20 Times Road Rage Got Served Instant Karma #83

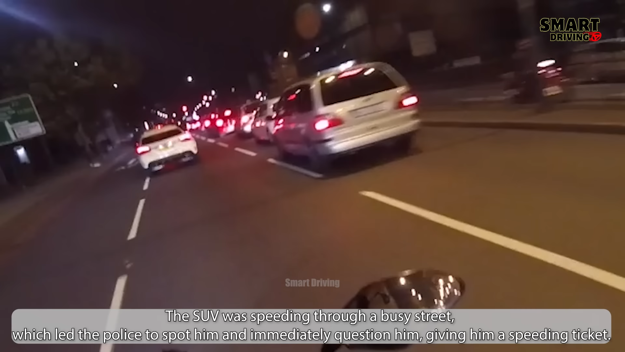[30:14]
The SUV was speeding through a busy street, which led the police to spot him and immediately question him, giving him a speeding ticket.